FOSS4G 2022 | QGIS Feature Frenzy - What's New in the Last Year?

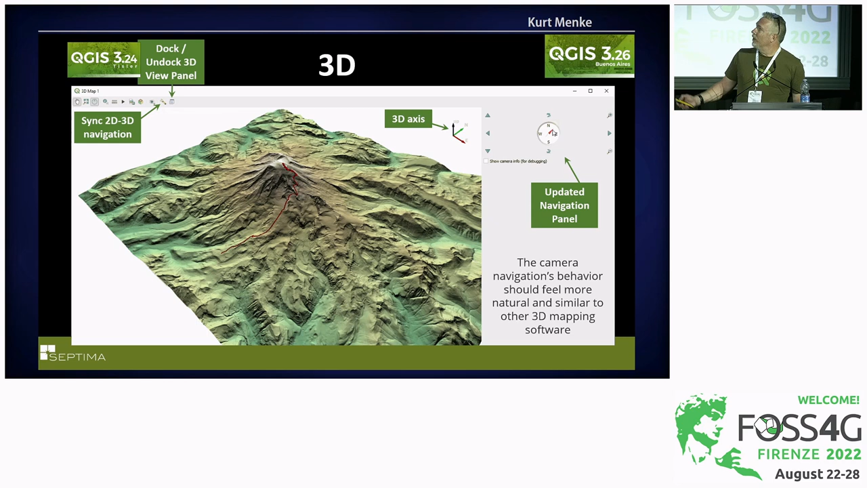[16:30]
It's a slightly different look, and it now includes a 3D axis that will orient you as to where you're looking in the 3D view.
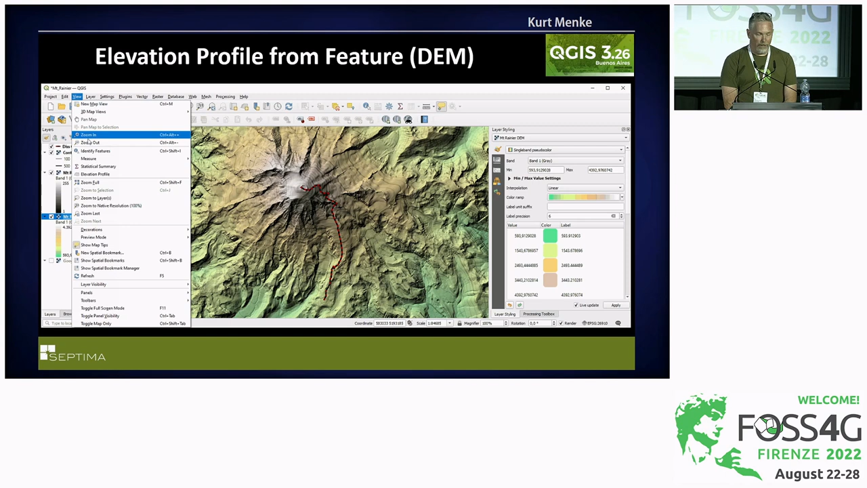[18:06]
And so where you're gonna find the elevation profile is from the view menu, where you're gonna see the elevation profile listed now on the view menu, and it'll open up as a panel.
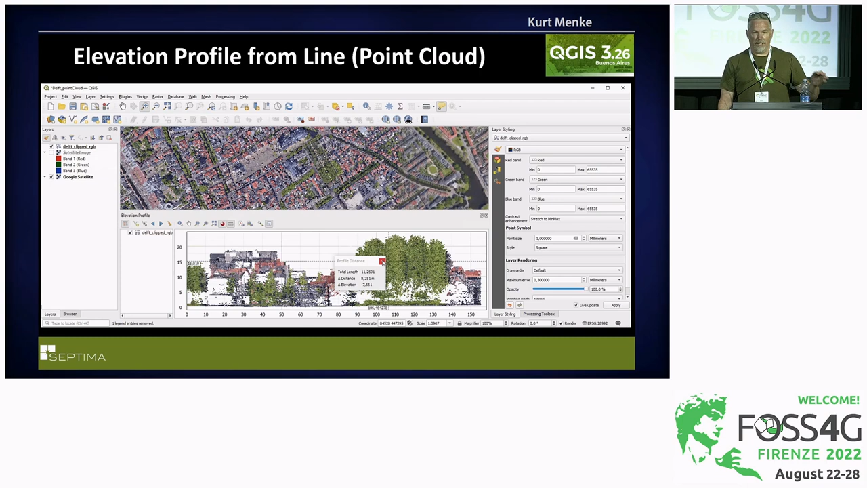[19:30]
the measure tool will actually snap to individual points in the plot, and you can measure distances between trees, heights of buildings, and things like that. And lastly, with point clouds, at 3.24, 2D rendering now respects the Z ordering of points.
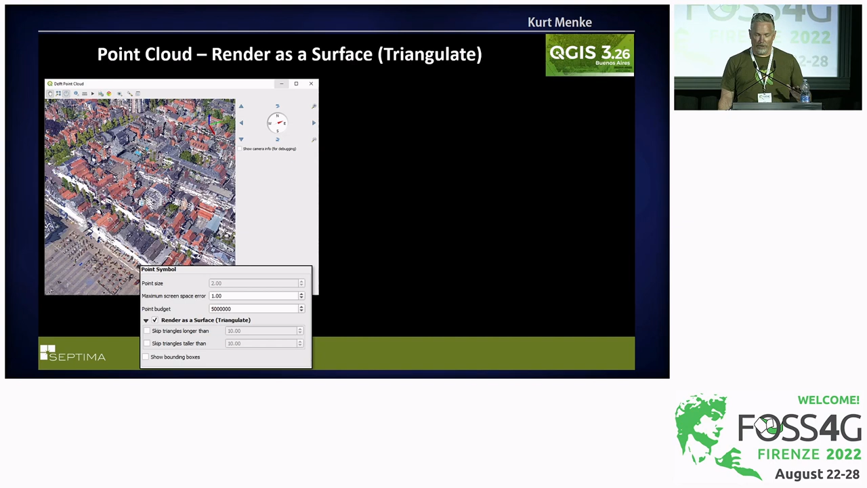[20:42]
If I open up the layer panel, the styling panel, I can check this option to render as a surface, which uses a kind of a 2.5D triangulation algorithm, and it turns the surface into a solid view, which is really nice. So the 3D environment and point cloud support, all of this is just continuing to grow by leaps and bounds with each new release right now.